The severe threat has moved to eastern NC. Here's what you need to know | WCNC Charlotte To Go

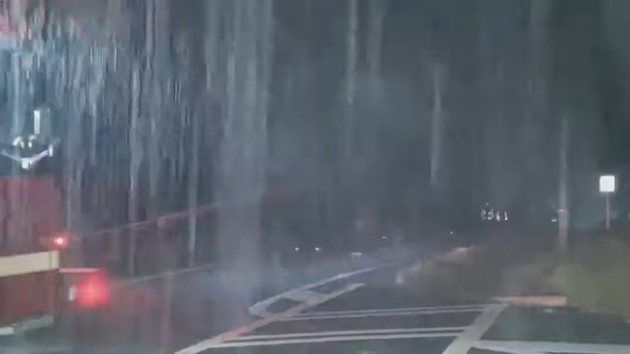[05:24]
You can see those lines down. And then the worst part about a tornado like this is it is blinding because you can't see it.